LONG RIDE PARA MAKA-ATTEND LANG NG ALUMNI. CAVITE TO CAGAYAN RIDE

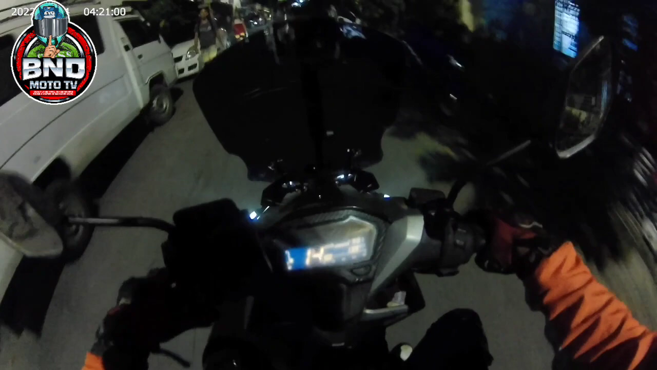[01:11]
Ayan. Magalaw-galaw siya. Dapat pala ganyan. Kaya po lang ganyan siya. May tatalian natin yan. Ayan. Alright. Magandang magandang good evening, viajeros.
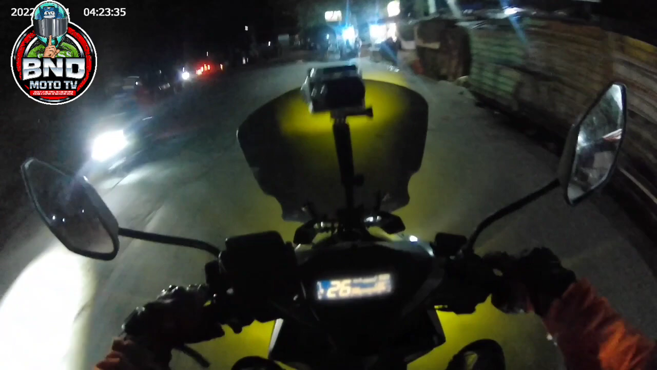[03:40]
Ayan, oh. Maganda yung ilaw natin, oh. Maganda yung ilaw natin, ah. Ayan, oh. May napansin lang ako dito sa daan na to.
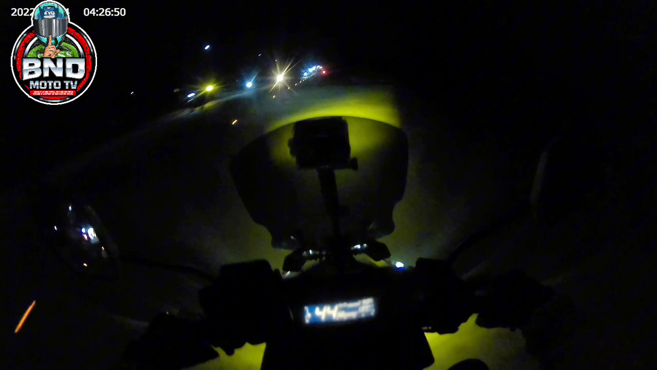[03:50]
Ayan, ito pala yung inuhukay ng mga, ah, nung mga, ang tawag na, trabahante noon. Ayan, oh. Meron ng, dito sa bandang Hillsview, meron ng, ah, ilaw-ilaw, ayan, sa daan, sa gitna. May ipa-ilaw-ilaw na sila. Ayan, so, tayo magpapagas muna sa Flex Fuel. Flex Fuel. Ayan, mura kasi dito sa Flex Fuel. So, pa-full tank na tayo.
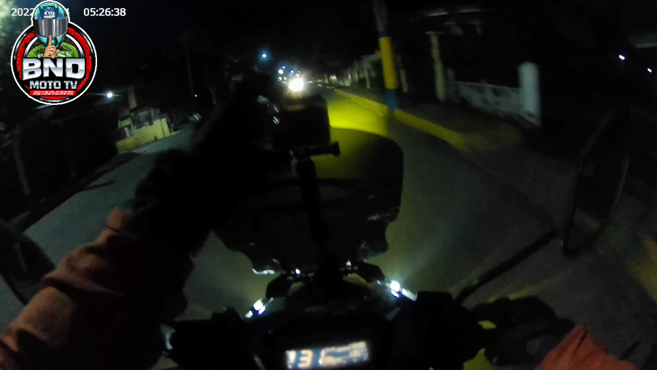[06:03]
Kumagalaw yan? Malagapak yan. Baba muna natin.
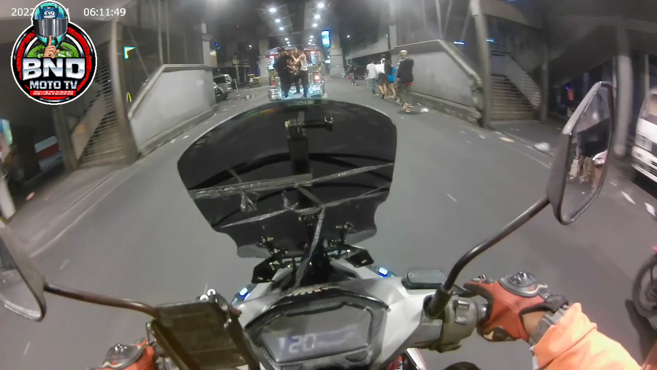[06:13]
Ay, grabe. Hindi wala dito. Kaso nga lang. Ayan, o. Mga sumasalubong. Alright. Nasa monumento na tayo. So, time check. 11.10. 1 hour and 10 minutes na tayong bumubiyahe. So, nandito na tayo sa bandang monumento.
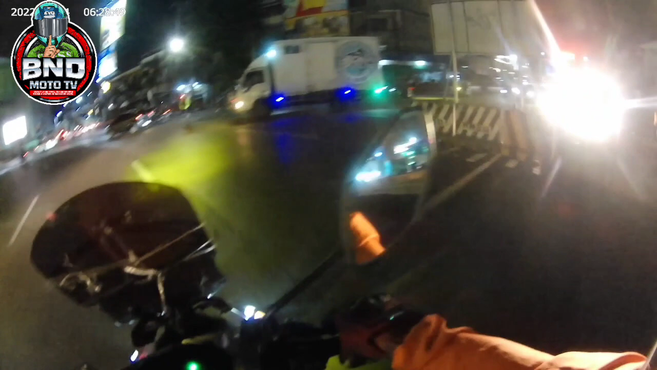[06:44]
Ayan. Time check. 11.36. Mixed na sa bandang Marilao, Bulacan na tayo. At ang ating gas ay punong-puno pa. Ay! Tabing Lubacan. Marilao, Lubacan. Ayan, o. San Rafael na.
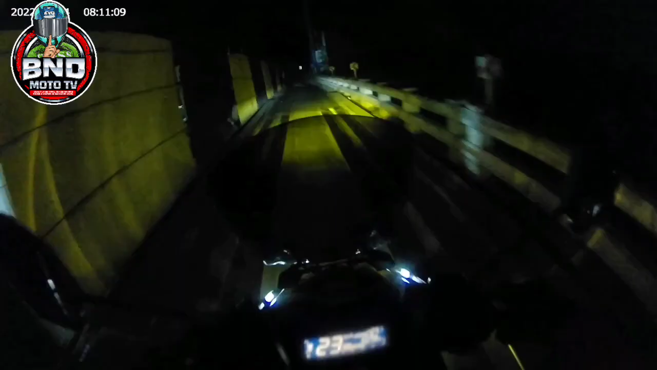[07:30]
Ayan. Ayan, o. May ginagawang tulay pa dito. Ayan. Ayan, ayan, ayan. Ayan.
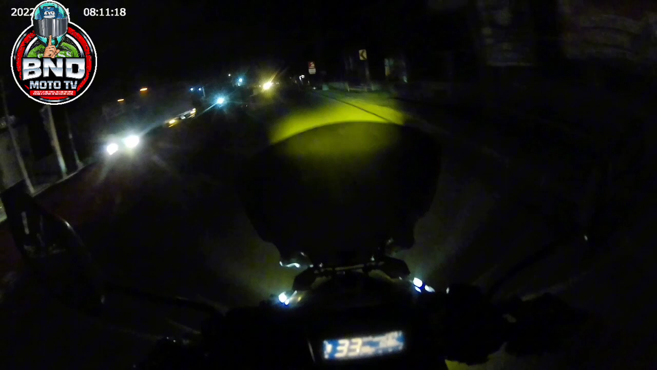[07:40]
Ingat-ingat sa mga bago ulit dumaan sa ganitong, sa lugar na ito. Bandang San Rafael, Bulacan pa yata ito eh. So, update, update ulit mamaya. Okay. Time check muna. 12.51. 12.51 in the morning. All right.
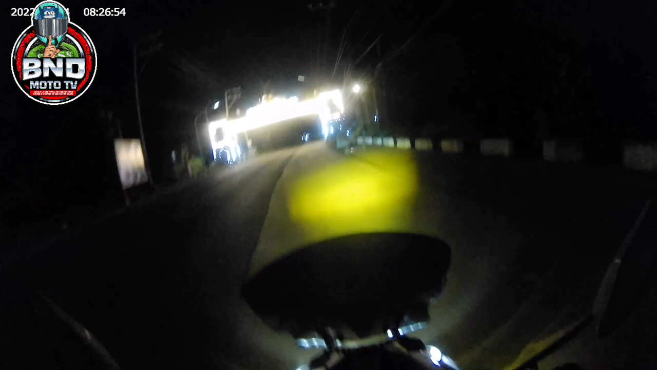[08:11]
San Miguel, Lubacan na tayo. Ito ang simbolo ng mga manginginom. Ayan.
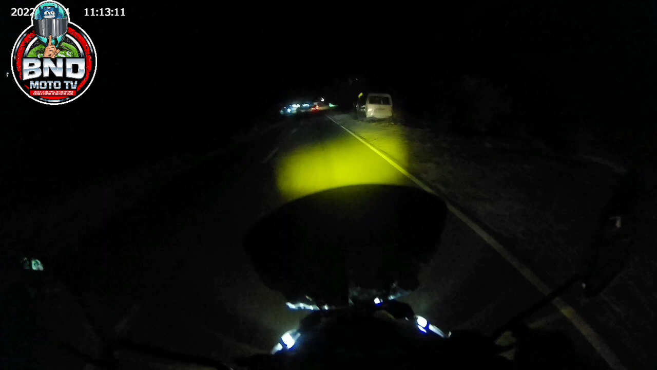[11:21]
walang katapos ang bankingan. Malapit na tayo sa Nueva Esiha.